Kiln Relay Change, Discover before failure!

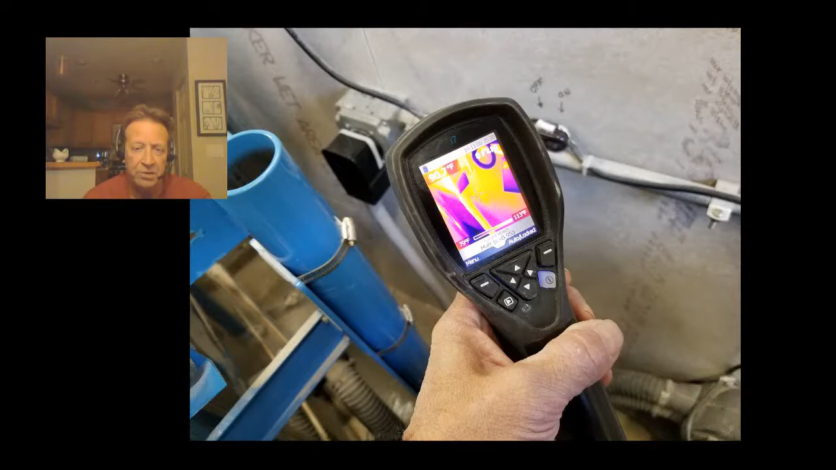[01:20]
And there's where you see we're taking a look at the power cord and we'll have some videos showing you some of those failures that we discovered. There's a picture of looking at breakers. So pretty easy to spot breakers that are weak or going bad or have a loose connection.
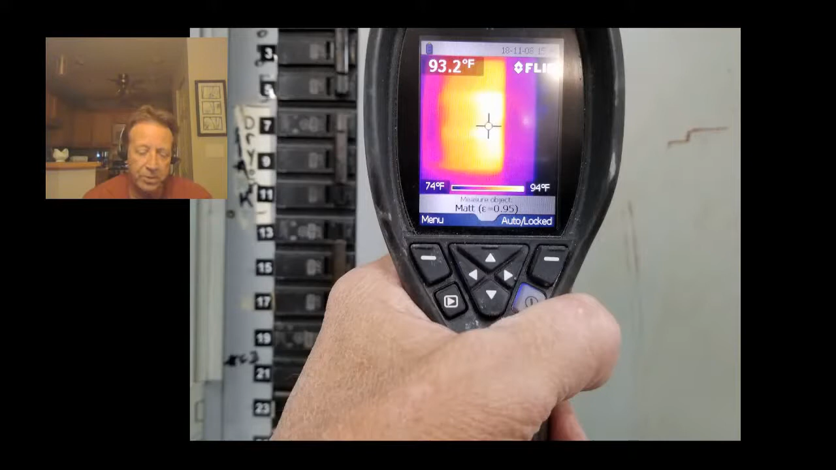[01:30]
On screen: spot 93.2°F, scale top 94°F, scale bottom 74°F
And you don't have to be a millionaire. You know, they have so many non-contact thermometers now.
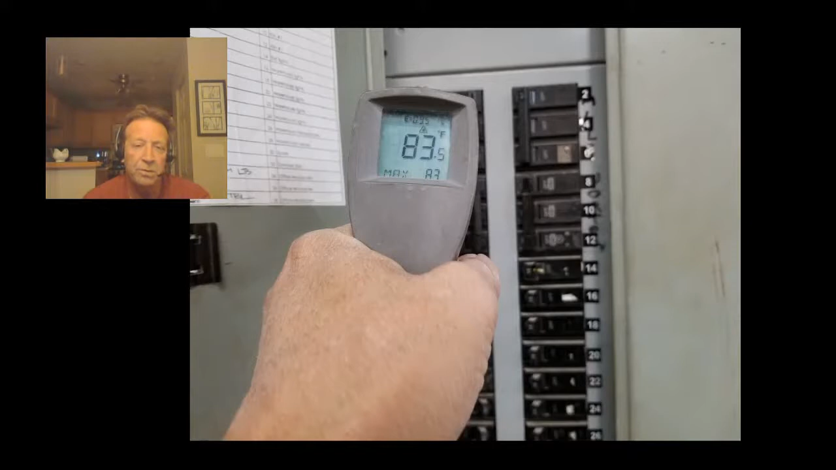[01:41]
Here's another oldie that was expensive. But in place of the IR camera, it was much cheaper and can be used. The camera is great.
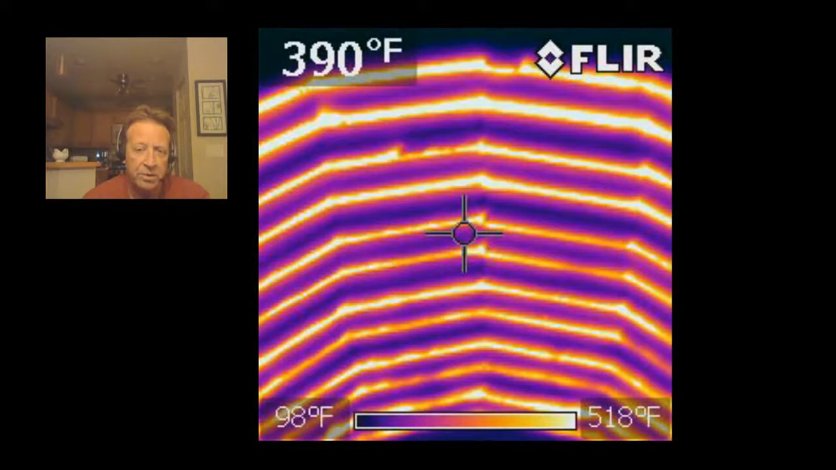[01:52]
On screen: spot 390°F, scale top 518°F, scale bottom 98°F
I can look at a kiln and see if, you know, every element's lit right away. From a design standpoint, I think I designed this hood that did not exceed 500 degrees under natural draft.
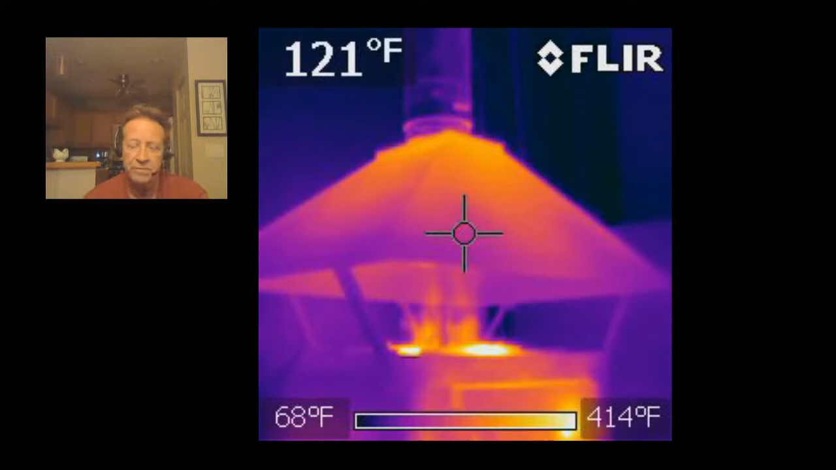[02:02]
On screen: spot 121°F, scale top 414°F, scale bottom 68°F
So, you know, we're confirming that at top temperature under the kiln. Some creative uses of the camera on some sculpture work, you know, where it's still wet and evaporation is cooling the sculpture.
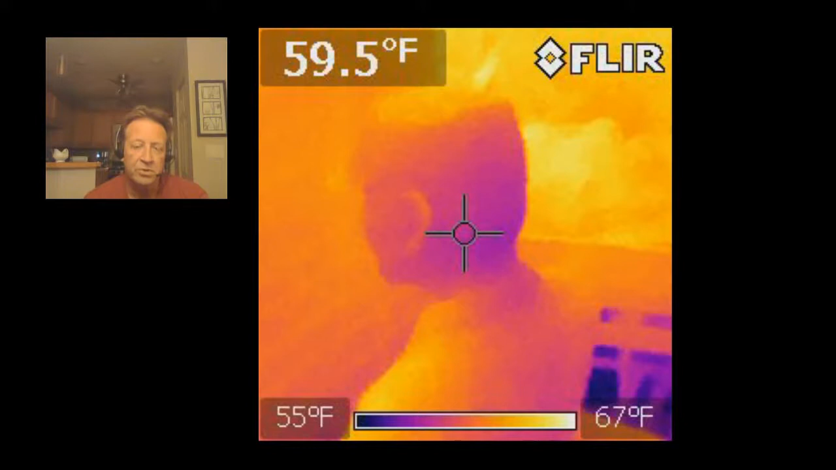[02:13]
On screen: spot 59.5°F, scale top 67°F, scale bottom 55°F
It's pretty obvious under infrared cameras. So that's kind of getting creative with something that you already own. But, again, there's no mistaking. There's three relays there. The top one is the one that we should examine. And it looks like that spade connector is loose and generating heat.
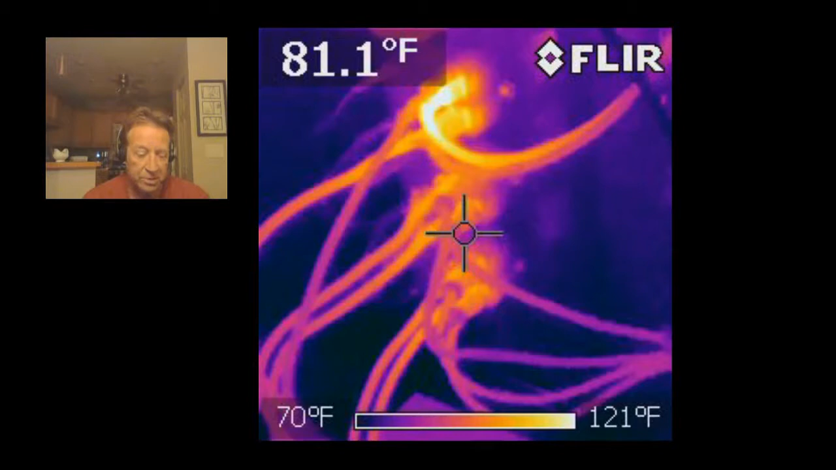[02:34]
On screen: spot 81.1°F, scale top 121°F, scale bottom 70°F
Just for curiosity, I went and Googled and I found, you know, a nice spot non-contact thermometer for $20.
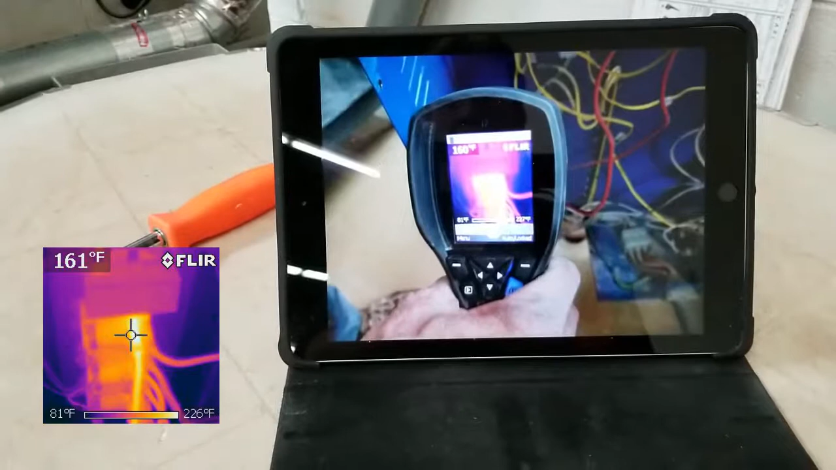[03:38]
On screen: spot 161°F, scale top 226°F, scale bottom 81°F
And we found out our top relay was about 227 degrees.
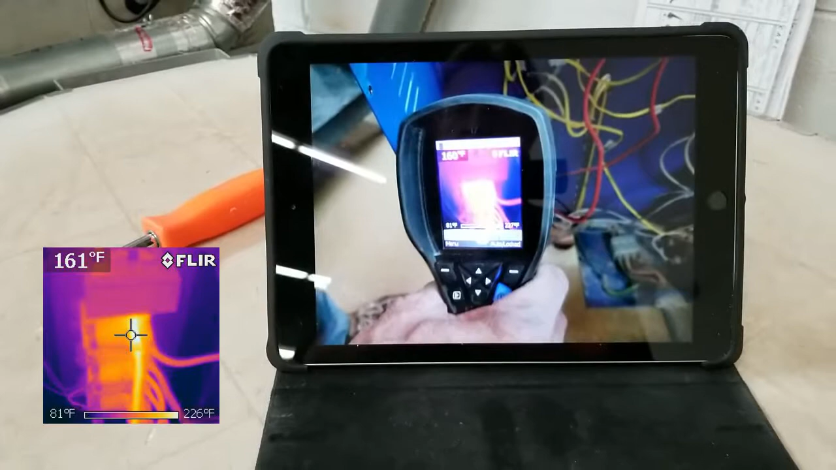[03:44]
On screen: spot 161°F, scale top 226°F, scale bottom 81°F
And the ambient around it was in the 80 to 90 degree range. So, we know that relay is going bad.